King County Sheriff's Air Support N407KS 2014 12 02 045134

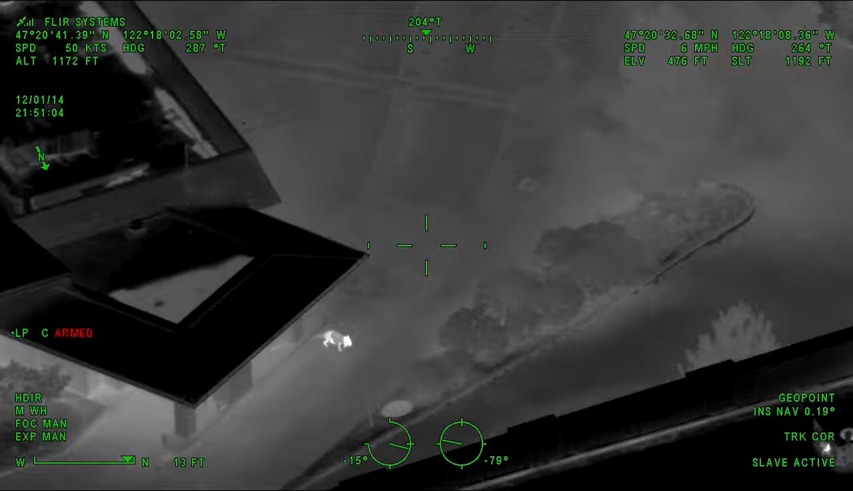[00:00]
they call you at K9 52, and 52 will be tracking. 52 will be tracking.
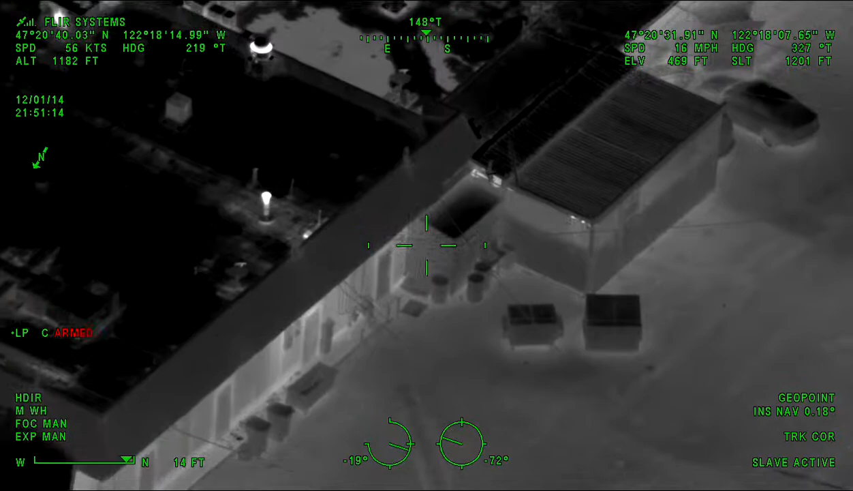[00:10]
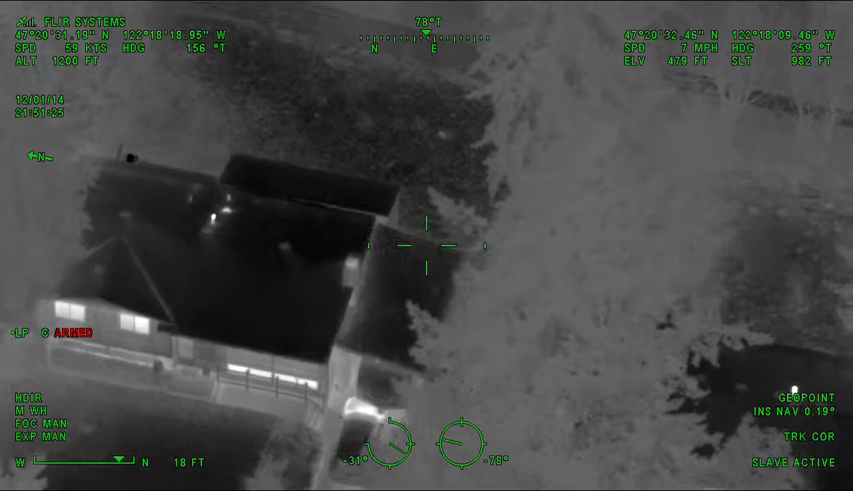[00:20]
The Guardian, did you figure out which one's Walgreens? Yeah, I got K9 now. Building in the string. Yeah, Guardian 1, I got K9 now.
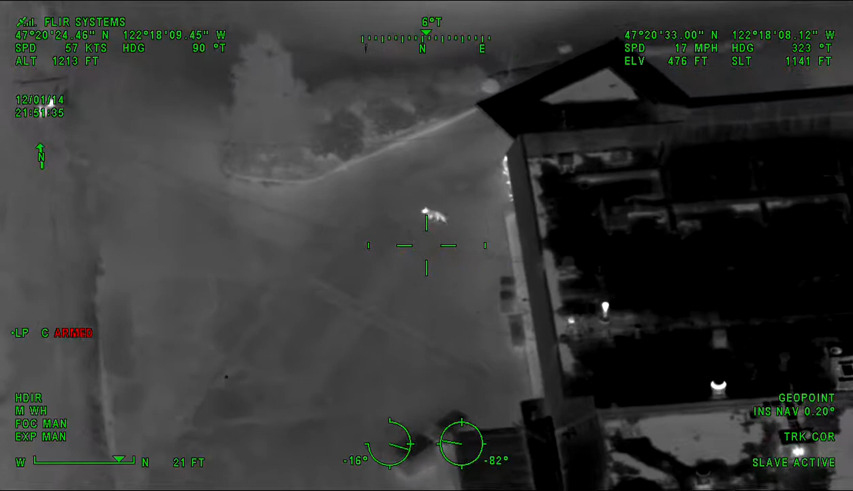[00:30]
I'm kind of staying with him, looking out ahead of him. Thank you. William 7's on scene. I'll be in the unmarked car off 23rd and 292 area.
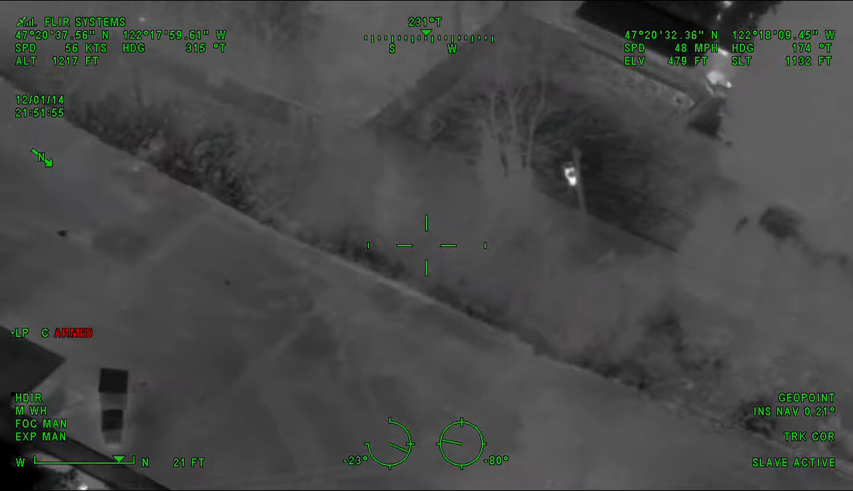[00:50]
Copy. Unmarked vehicle 23 and 292.
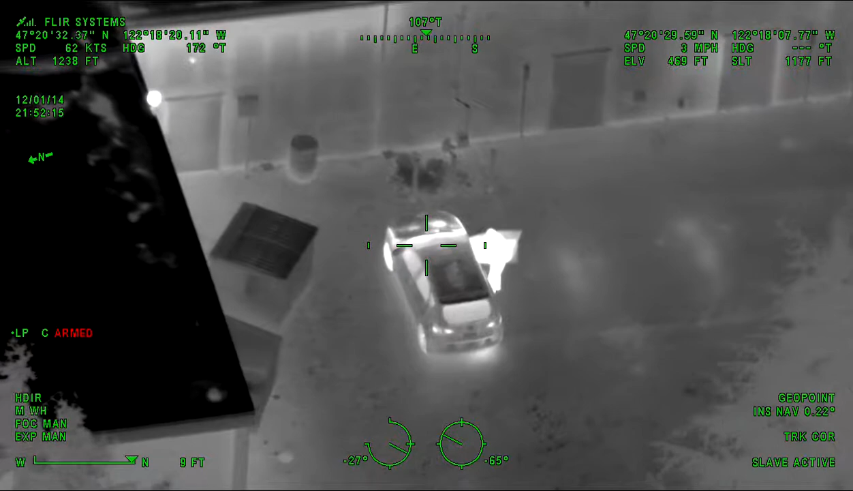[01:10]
Guardian 1, there's a occupied vehicle on the back side of those businesses.
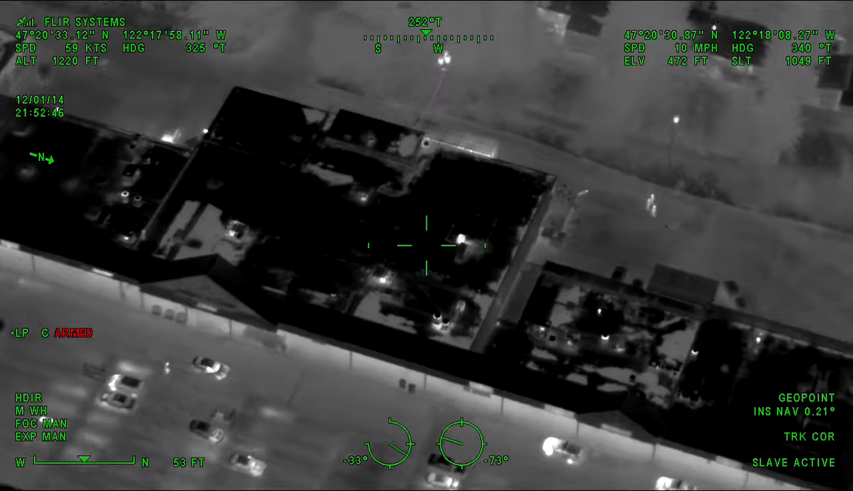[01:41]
K9 is south of you. There was just a person walking around it and got into the vehicle. He didn't look particularly suspicious, but I didn't want you to get surprised. It'll be around the corner, maybe 70 yards ahead of you. Cover that.
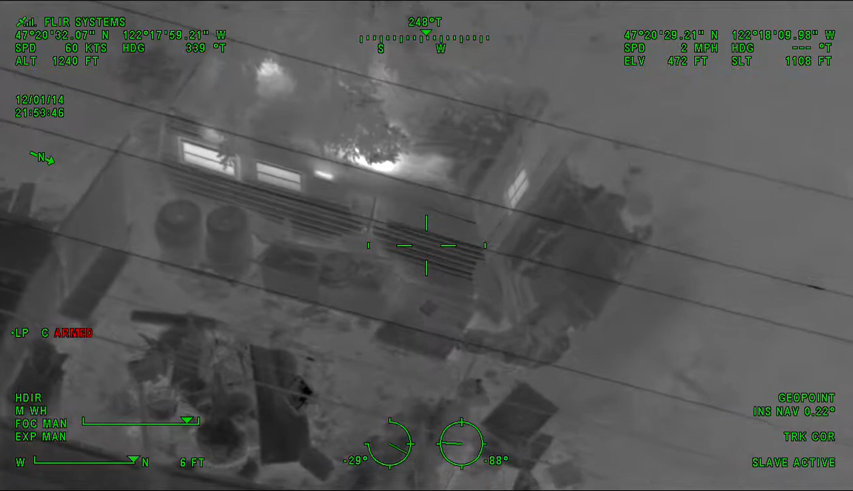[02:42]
K9 to Guardian, there's a house that, just to our northwest or southwest. Mind checking that backyard? That's no problem house. Yeah, I was just looking at that. It's a pretty hot little trailer in the backyard, put on a lot of heat.
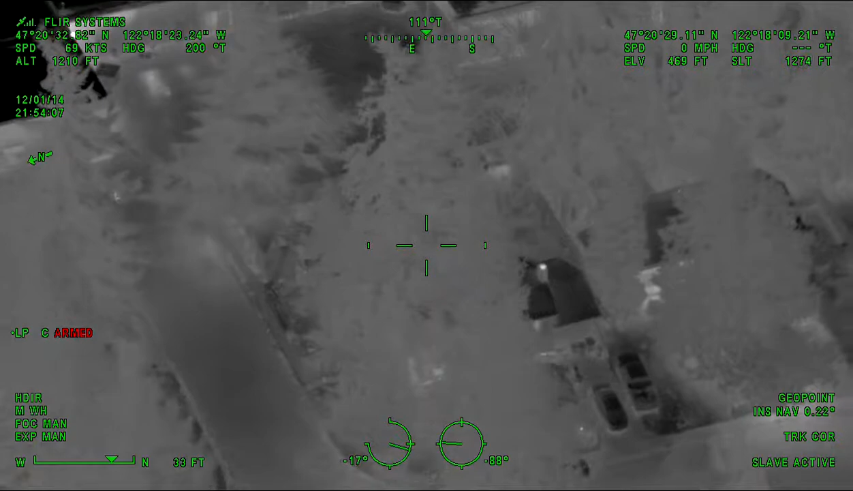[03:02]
Otherwise, nothing yet. Yeah, there's a light on in a tree house under that tree. You might not be able to see it. Yeah, well, you're calling a tree house. I'm probably calling a trailer. 10 William 7 has eyes on the front of that house.
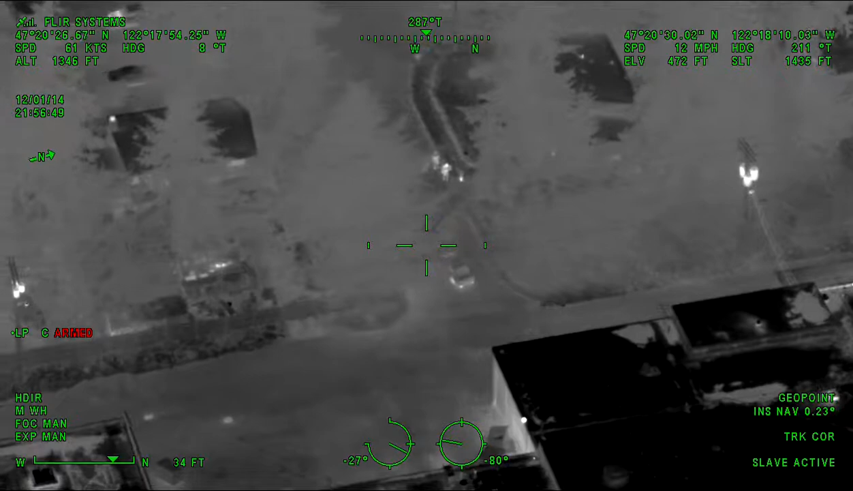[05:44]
Jones to order. So I'm not getting much. Definitely not anything that's going to point me to that house. Okay, that's what I was going to tell you about.
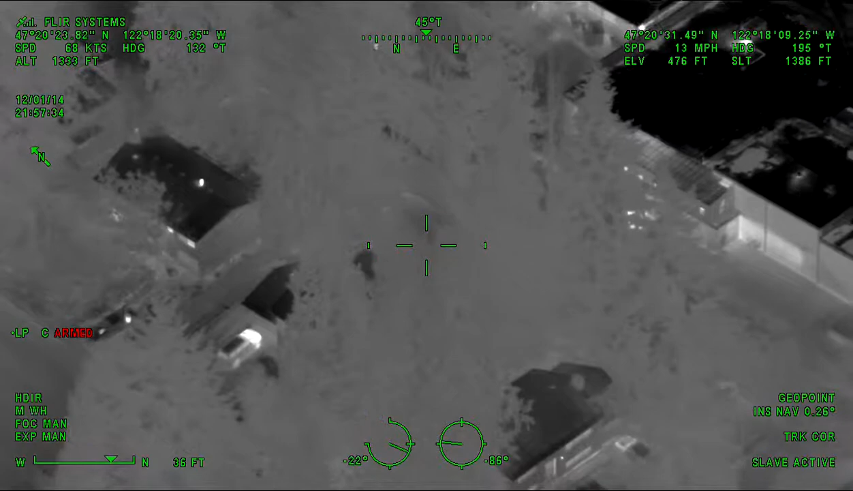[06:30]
I got some info from a detective that the trailer, they keep a shotgun in there.